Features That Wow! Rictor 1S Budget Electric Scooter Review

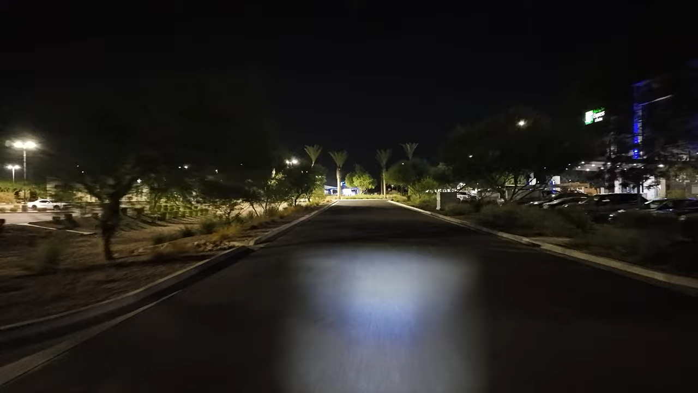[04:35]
automatically turns on which means you don't have to take your hand off the handlebar to hit the button at the center of the screen to turn on the headlights.